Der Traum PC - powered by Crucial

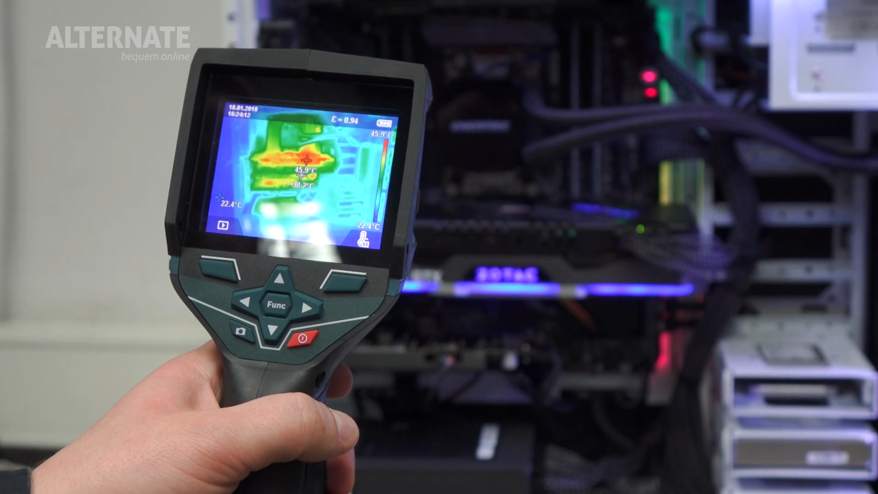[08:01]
Wie man sieht, zu den Tests gehört mittlerweile auch die Überprüfung der Wärmeverteilung, ob es irgendwo Wärmestau oder ähnliches gibt.
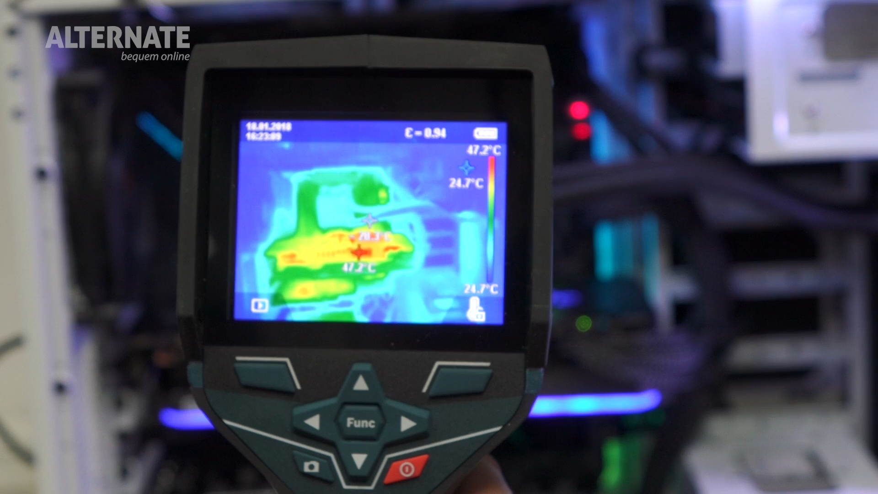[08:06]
On screen: max 47.2°C, min 24.7°C, scale top 47.2°C, scale bottom 24.7°C
Und hier sehen wir ganz deutlich und wunderbar, wie sich die Hitze entwickelt. Grafikkarte.
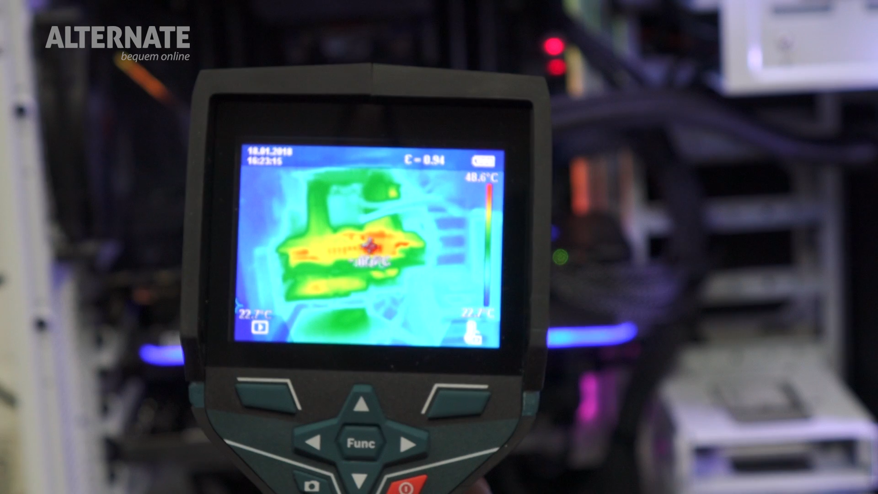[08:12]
Und wenn wir jetzt vielleicht sogar noch mehr Wärme hätten, könnte man auch sehen, hier sind die Schläuche von der Wasserkühlung.
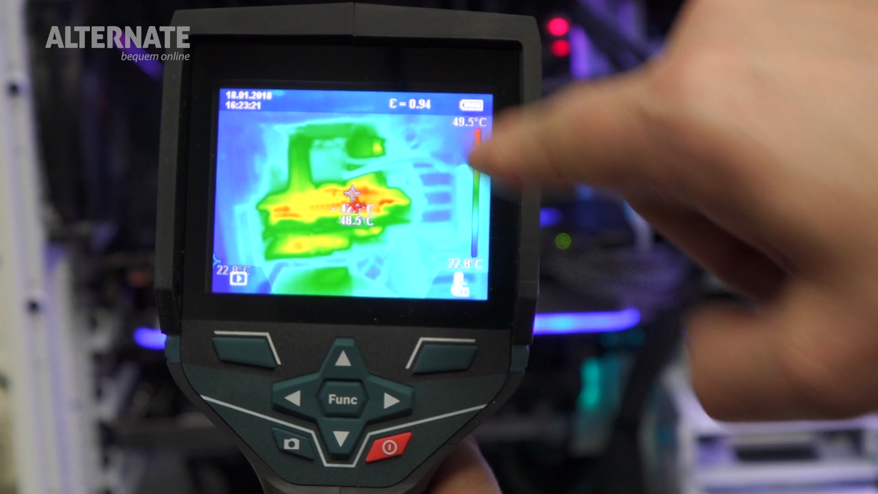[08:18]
On screen: scale top 49.5°C
Die sind jetzt alle noch im optimalen Bereich. Da ist noch alles prima und kühl.